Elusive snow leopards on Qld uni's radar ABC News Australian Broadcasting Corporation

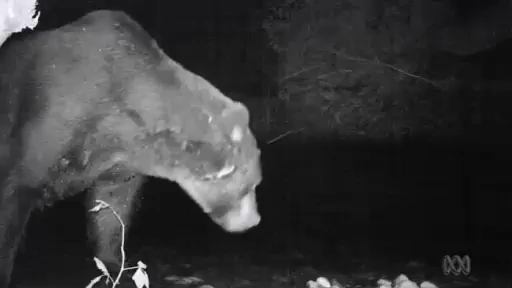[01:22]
Sometimes happens, sometimes you find that you put up a camera and the first series of pictures from it are a bear walking straight up to it, sniffing it and then crunched it, bites it.